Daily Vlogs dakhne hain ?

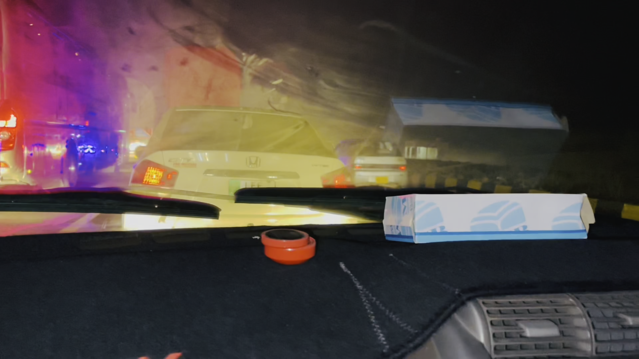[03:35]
कहीं नहीं जा सकते हम, अब उस लाइन में डाल लेगा, फिर इसे उधर फंस जाना है, फिर भागेगा इस वाली लाइन में, पीछे वाली कोई अग्गे नहीं आ रहा।